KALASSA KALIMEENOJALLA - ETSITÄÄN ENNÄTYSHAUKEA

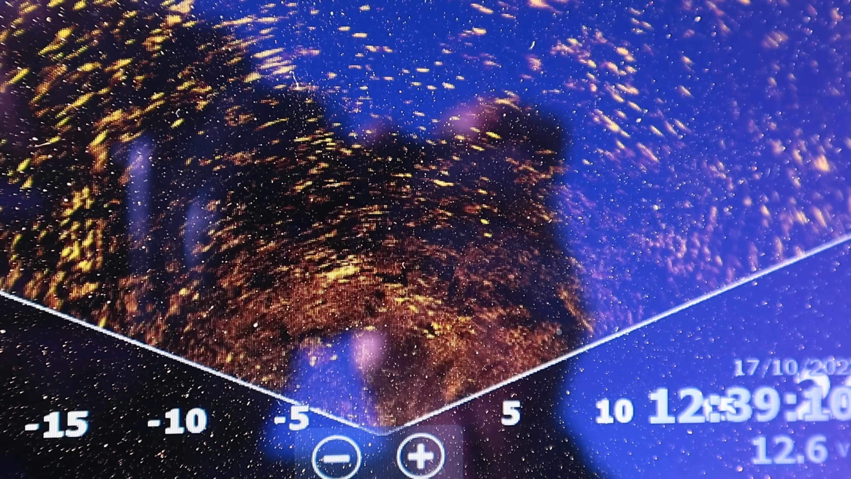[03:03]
Siinä on aika paljon kallaa. Varmaan särkikallaa voisi olettaa.
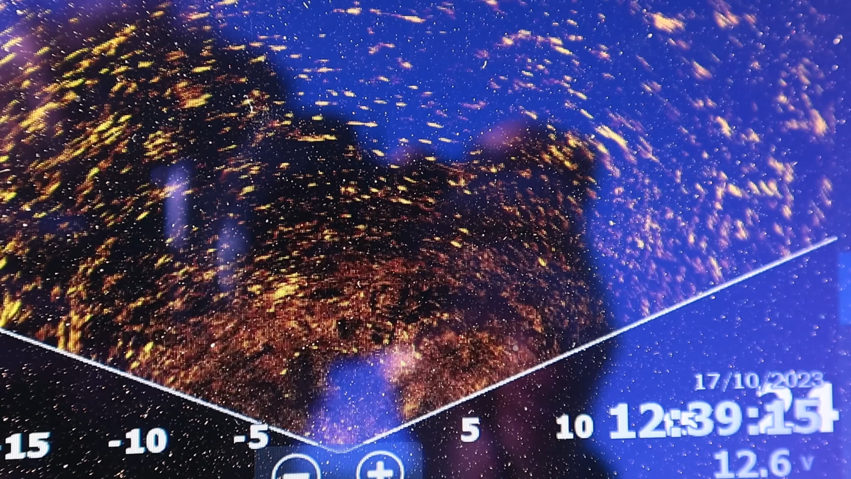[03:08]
Ja tuossakin menee iso parvi. Ajelin tähän lähemmäksi kalimiojaa suuta. Siinä on verkkoja tossa alapuolella.
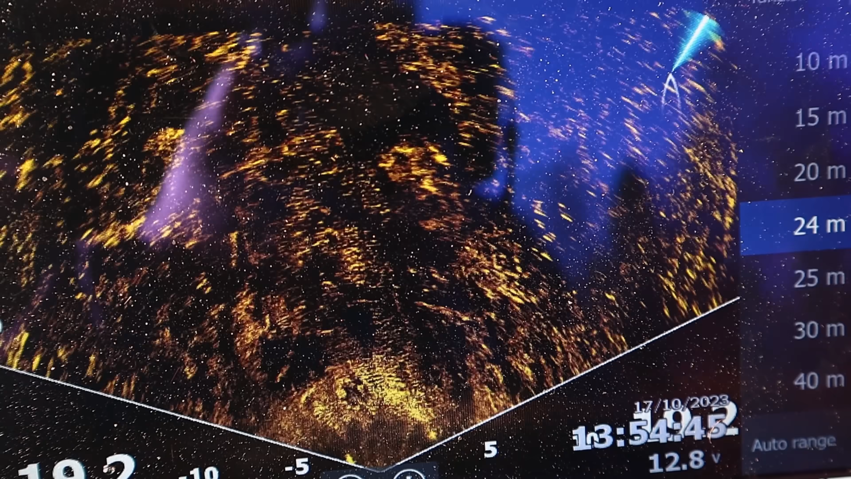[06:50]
Tuossa saattais olla muutama kala. Siinä on ensimmäinen koskipaikka.
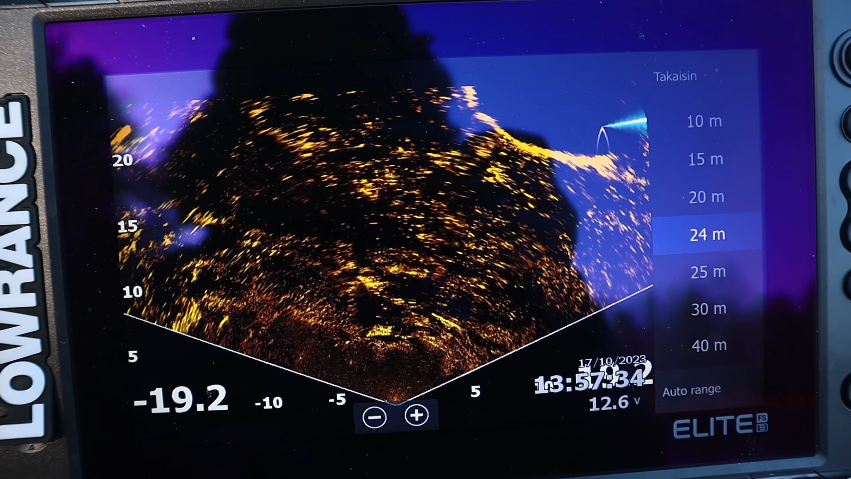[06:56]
Mutta ei sitten nyt mitään himempää kallautuu.
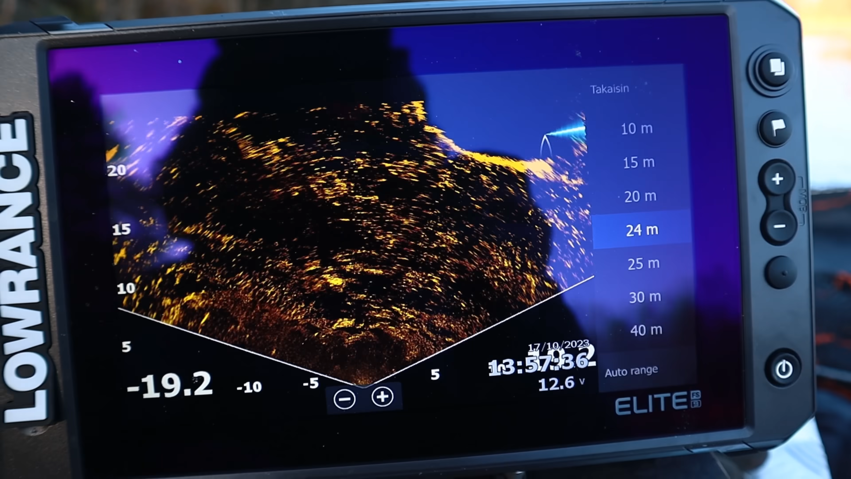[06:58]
Mä en usko, että tässä kauheesti haukia on, jos täällä ei oo saaliskalojakaan.